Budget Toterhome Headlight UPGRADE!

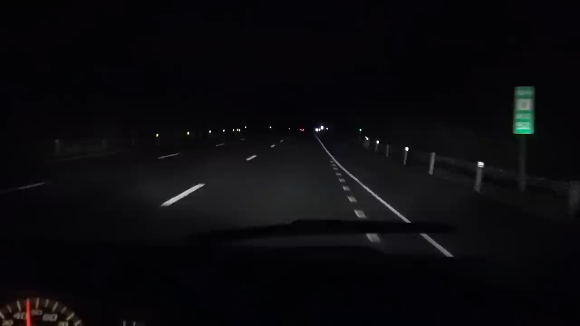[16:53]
So we're going down the Route 8. There's no lights on the highway. This is so much better than the stock halogens or whatever halogens that were in this. I'm going to go ahead and switch them over to the greenish tint ones. Yep. Pretty good. Yep. Gee, that is so yellow. It makes it look like they're old, but yeah, they're, like, really good. Like, I can assume, like, dude, in the snow and everything like that, this is gonna cut through the snow so easy.
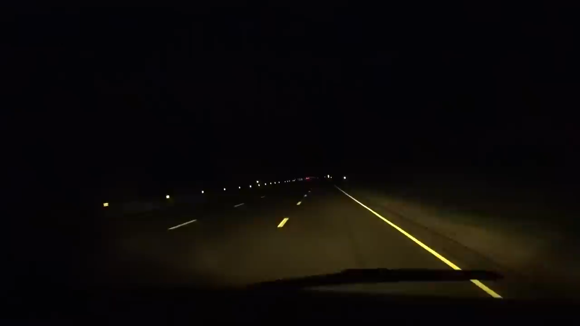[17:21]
And then this is the flashing, but the white is so good. The white is perfect. Like, this is the white compared to the high beams. That's the high beams. They're literally better than the high beams. Yeah. So overall, I would recommend these lights to anyone. They are way better than stock. For the price, you can't beat it. They're easy plug-and-play headlights.